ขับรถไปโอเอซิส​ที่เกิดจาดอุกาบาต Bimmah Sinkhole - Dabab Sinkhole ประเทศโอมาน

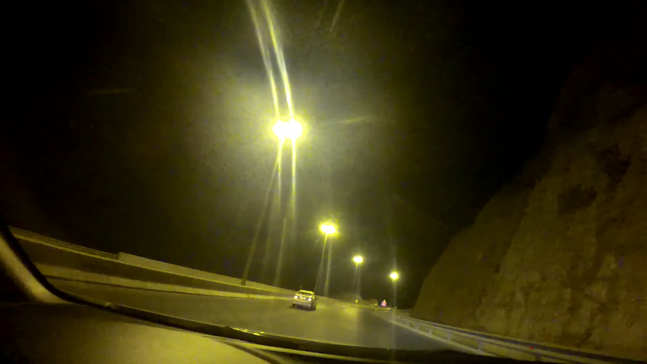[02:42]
าดขึ้นข้างเป็นหัวเขาหินสายนะครับจริงๆ ถ้ากันวันน่าจะสวยนะครับ วันนี้ออกมากำคืน